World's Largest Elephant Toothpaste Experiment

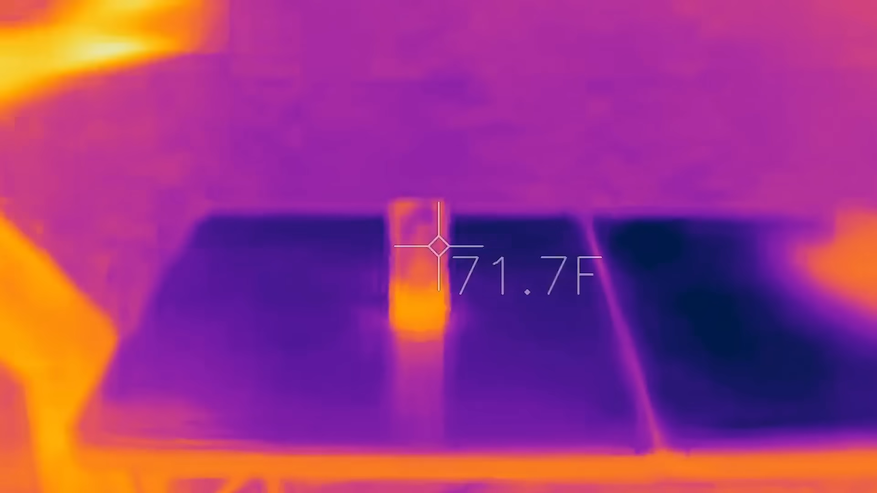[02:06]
On screen: spot 71.7°F
However, as part of our testing, we discovered the reaction is highly exothermic which means it generates heat as a byproduct.